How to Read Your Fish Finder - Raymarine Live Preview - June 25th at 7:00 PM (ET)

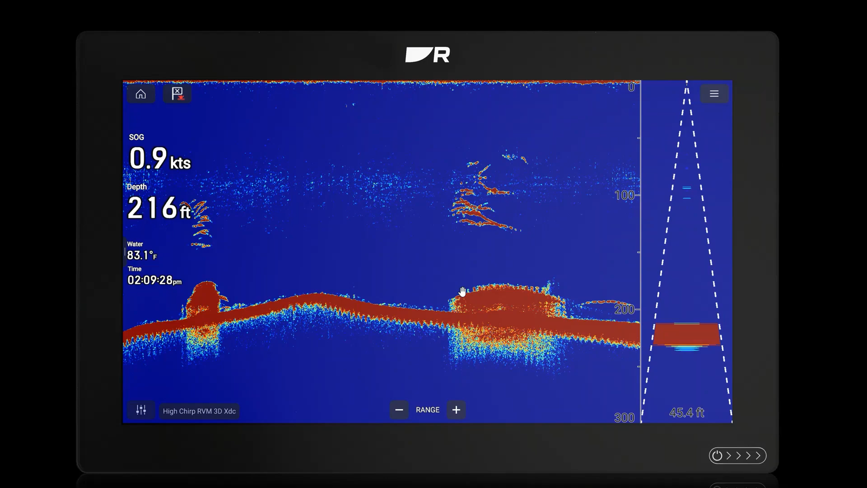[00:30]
On screen: depth 216 ft, water 83.1°F
So the first thing you're going to notice is we have some very significant structure down here on the bottom. So what is structure? Structure is fish holding habitat. It could be a reef. It could be a pile of rocks.
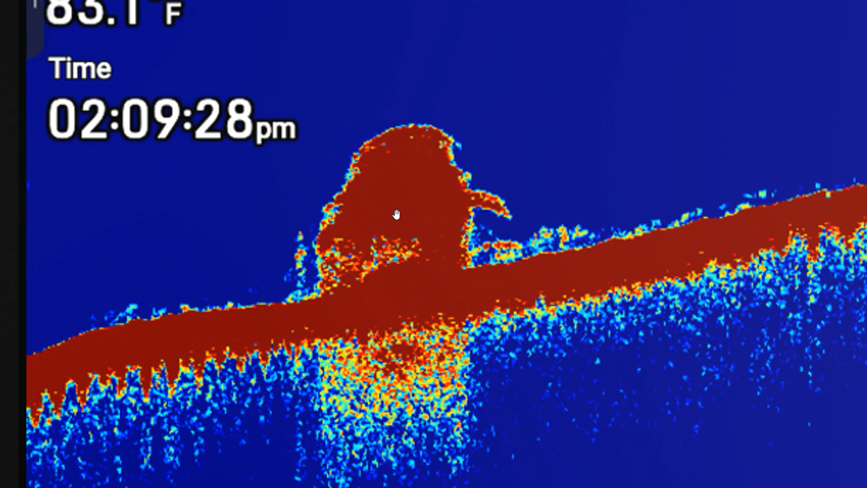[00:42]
It could be a shipwreck. Anything like that on the bottom is going to naturally attract fish because it provides cover for them. It attracts smaller fish, which become food for game fish. And right here above the structures, we've got lots of fish hanging out.
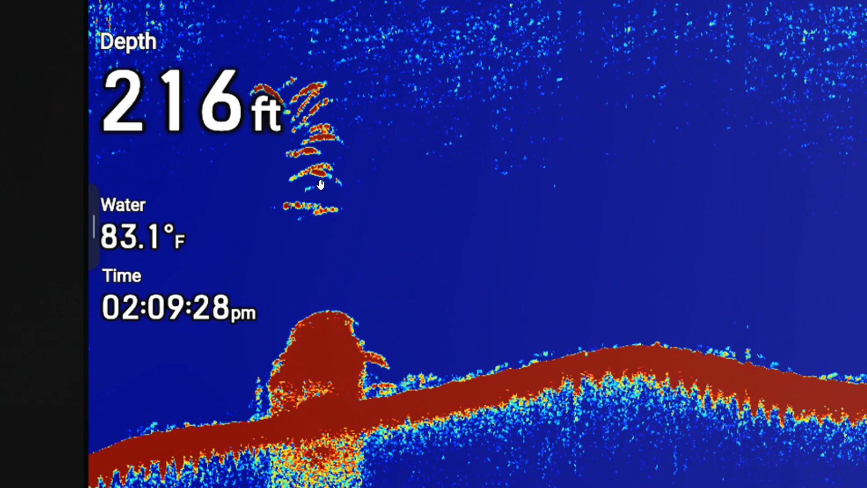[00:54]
On screen: depth 216 ft, water 83.1°F
As we look at the fish, we can actually see that they're feeding. So here's some game fish that have chased bait from the 80-foot level up. We can see some fish here that are descending. We can tell they're descending from their long, stretched out fish arches.
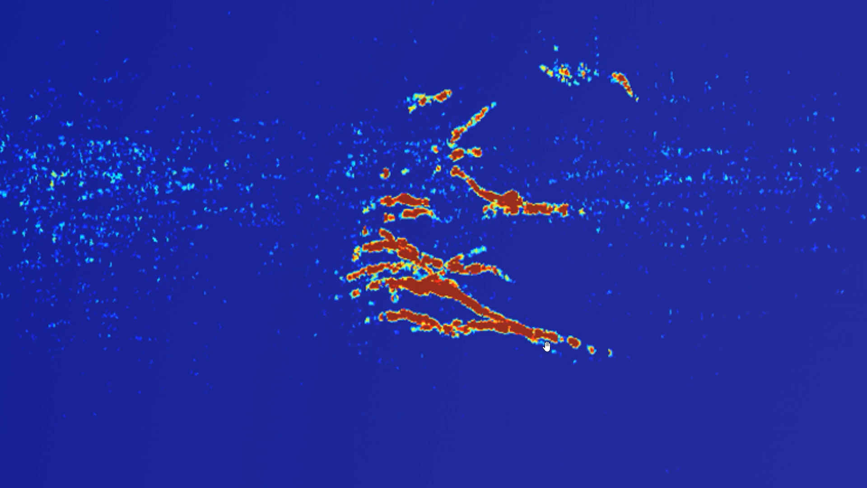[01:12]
They're moving very slowly through the sonar beam. Another cool thing we can see in this image is this blue haze. And this is a thermocline. This is a temperature anomaly in the water that also attracts fish.